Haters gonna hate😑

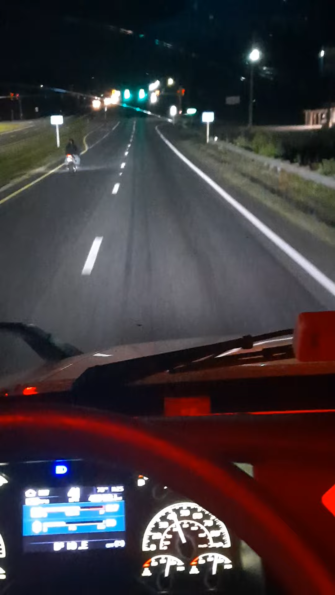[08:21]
uh, it'll be alright, you feel me, you just gotta be solo sometimes, sometimes it's okay to just be by yourself, it's okay to just be by yourself sometimes, and not rely on people, look at that deer over there, you see that deer, alright, I'm gonna let y'all go, I appreciate you, like, share, subscribe, you know, I create this content, because I feel like, you know, y'all fuck with me, but, you know, if people stop fucking with me, then I'm gonna just stop creating content, because I don't,